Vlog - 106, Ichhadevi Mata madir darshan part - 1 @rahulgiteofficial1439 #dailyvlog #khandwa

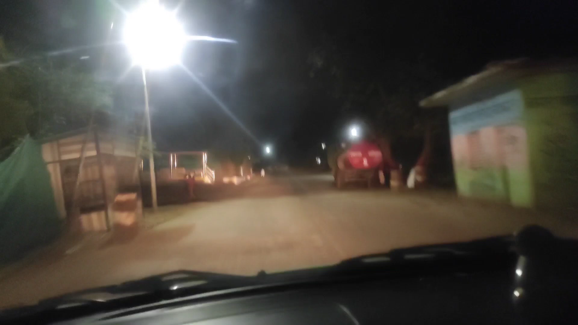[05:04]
तो यह है नेपानगर चोटा सा शहर भारत की पहली पेपर मील यहां पर बनी थी नेपानगर में और एशिया की सबसे बड़ी पेपर मील यहीं पर है ऐसा बोलते हैं